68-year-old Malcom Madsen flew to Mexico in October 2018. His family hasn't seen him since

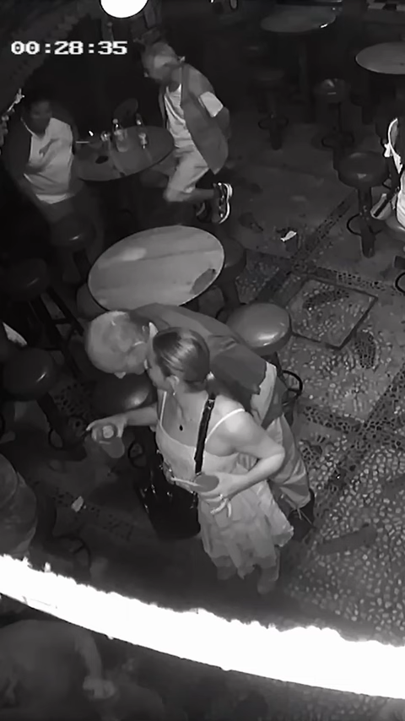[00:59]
He's shuffling his feet as he's walking out of that bar and that's not how my father walked.
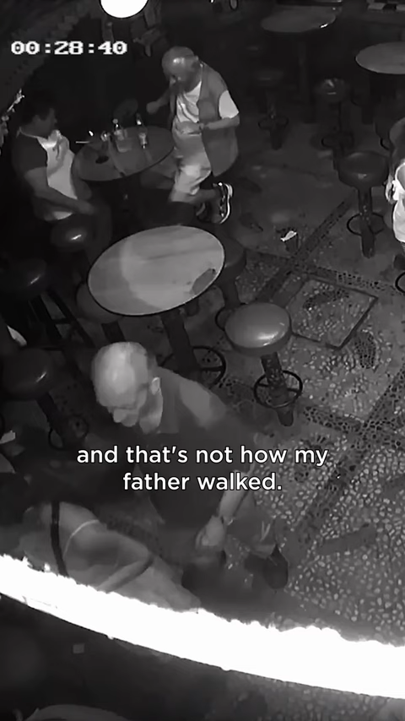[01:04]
He walked purposeful, he took large strides and he walked fast.